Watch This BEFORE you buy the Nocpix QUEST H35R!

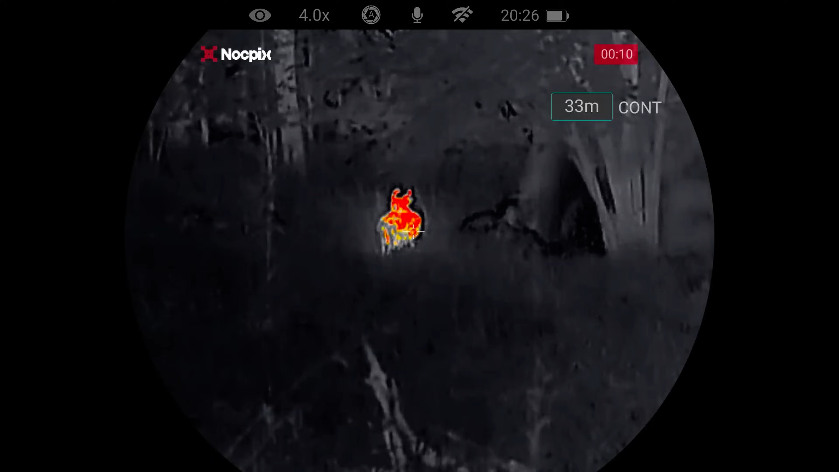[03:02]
So, you've got, what are we getting? We're probably getting 10 hours with the internal battery. So, six hours off the internal battery, and then the other,
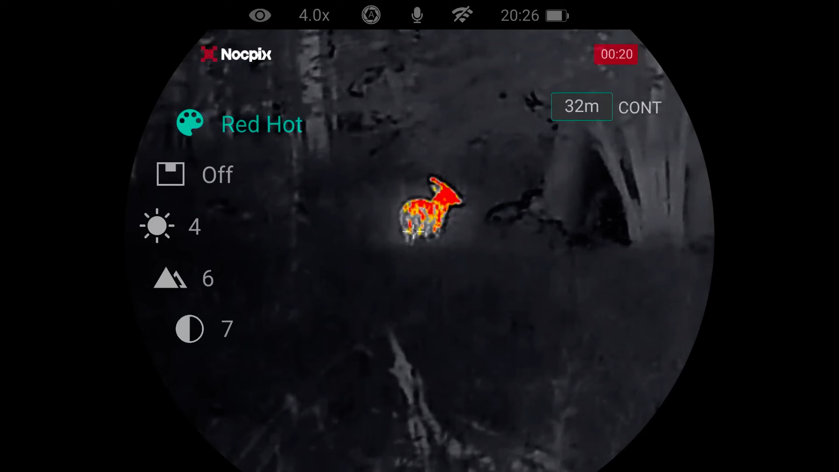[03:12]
depending on charge, how much the other ones have been charged up, you're getting up to 10 hours with it.
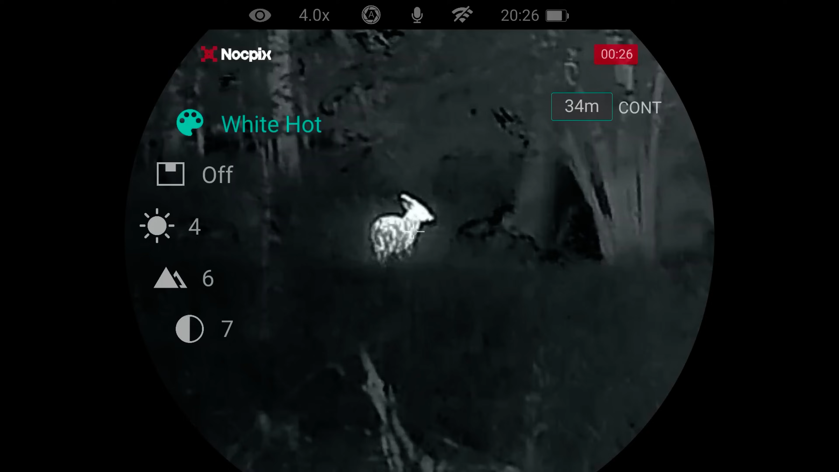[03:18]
And they do say six hours, but that is, you know, based on, you know,
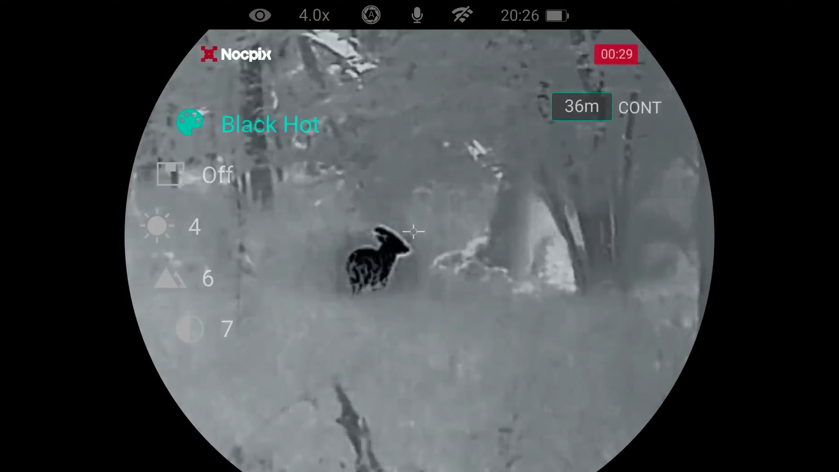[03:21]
if you're recording a lot, do expect that it will be less than that. But it's... I never once thought, oh, these are running out of battery.
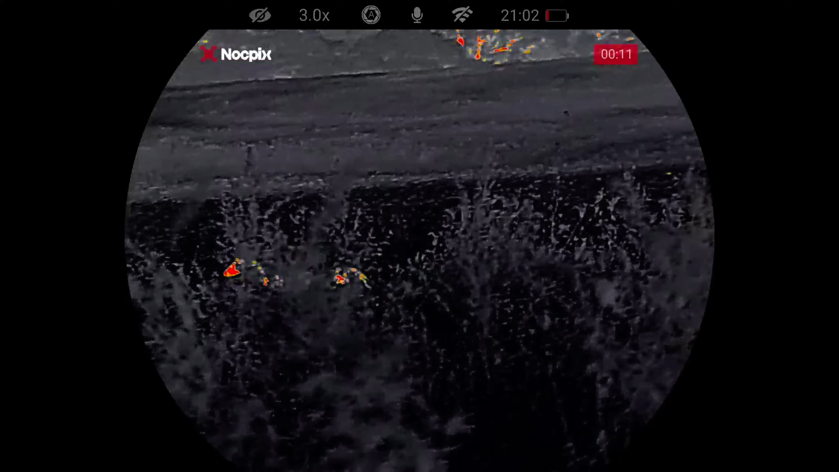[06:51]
As soon as you hit the button, it's up with the logo, bosh, it's on.
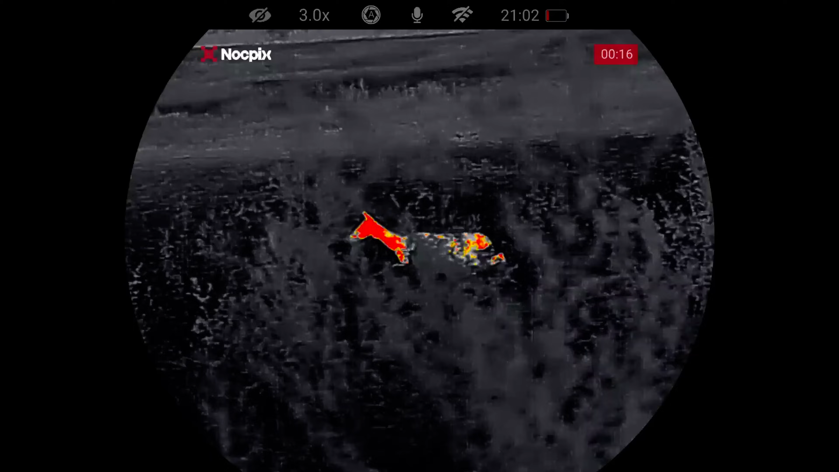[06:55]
Which is, from the old days of older thermals, it used to take quite a while for them to kick in, you know, but these are just virtually instant.
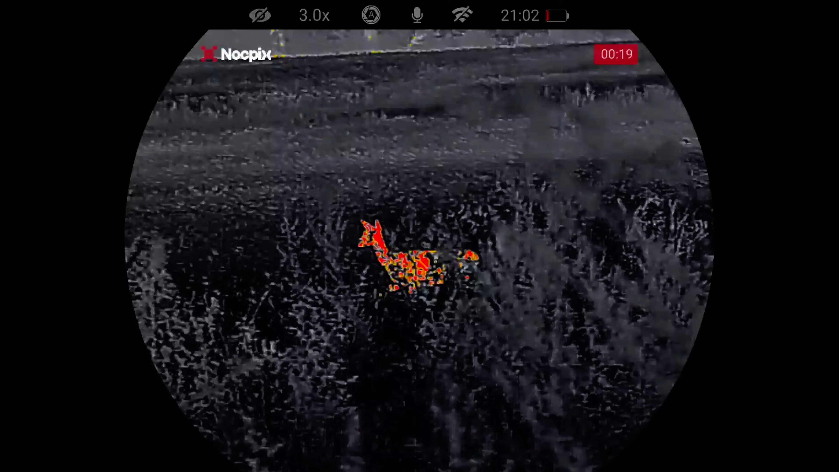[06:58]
So, that's another impressive part of it. Yeah.
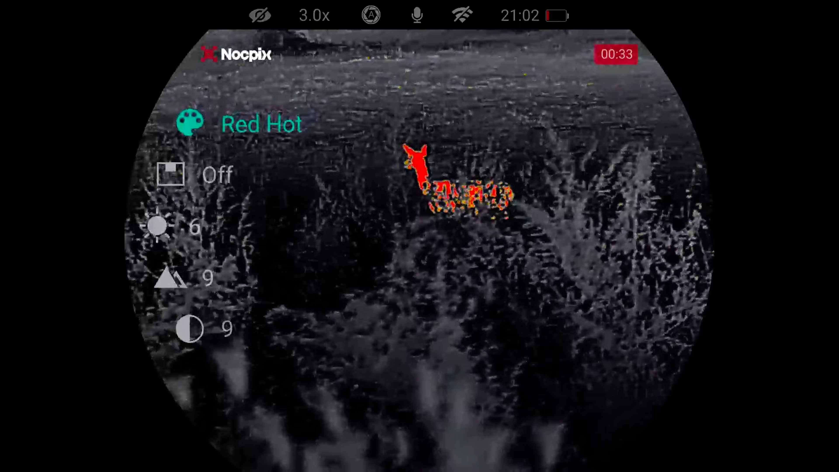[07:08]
Sub 15 millikelvin, so really good performance there for a thermal. I think that's what impresses a lot of guys,
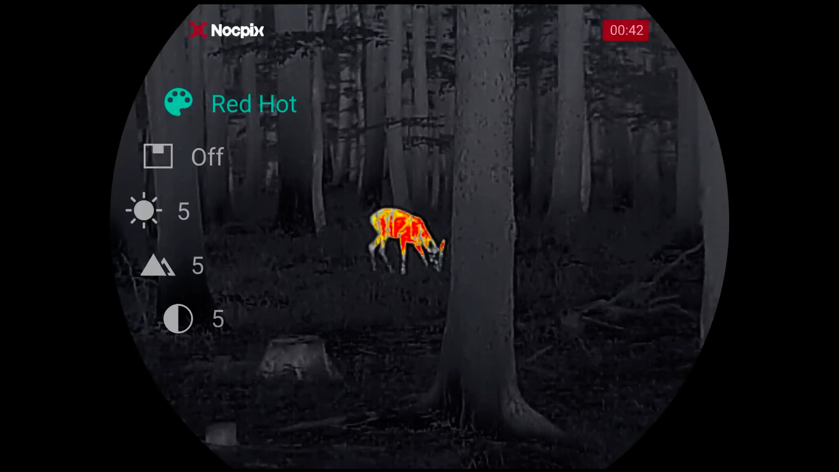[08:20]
They take the knocks, they get thrown into the back of the truck. They get charged on the way down, they got charged on the way back. And, you know, so, it stands up to what we've done.
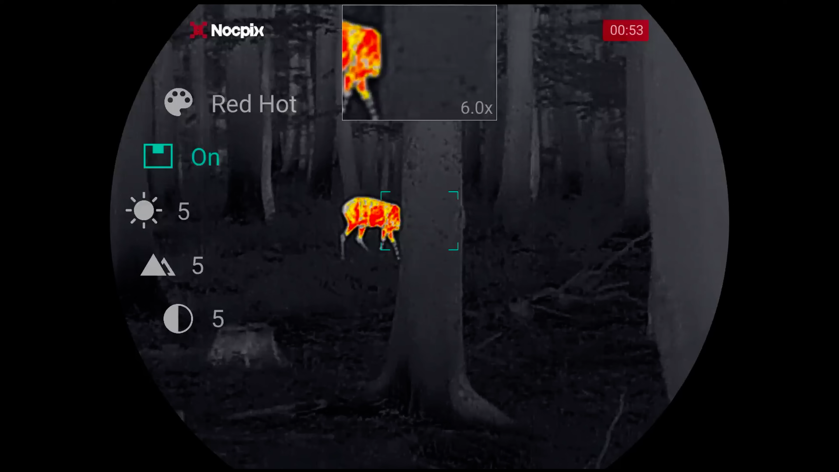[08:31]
Got a good battery life, got a good memory size. And, you can see from the example footage throughout this video that it's just.